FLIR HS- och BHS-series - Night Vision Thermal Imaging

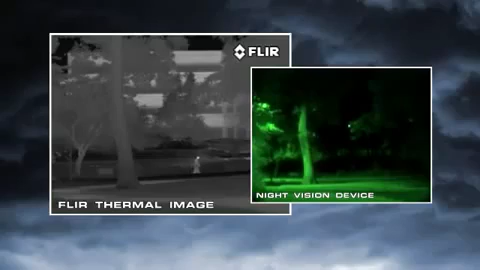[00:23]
That's what you really need to be able to see at night. When a target is brighter than its surroundings, it has good visual contrast and is easy to see.
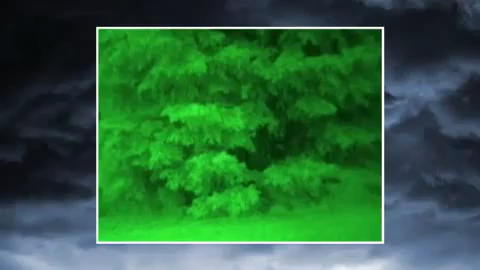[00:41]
Thermal cameras see heat, not light.
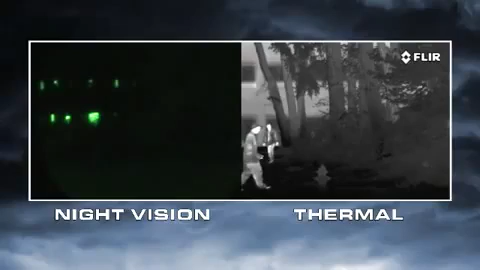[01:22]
If light levels are too low, like in rural areas, and when looking into deep shadows, they won't be able to see anything.
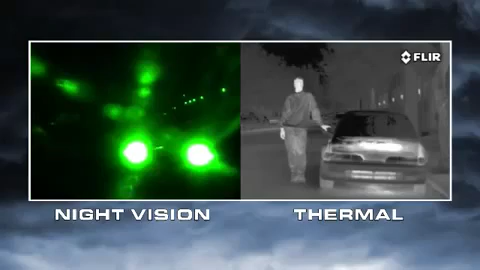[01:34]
Thermal cameras have none of these limitations.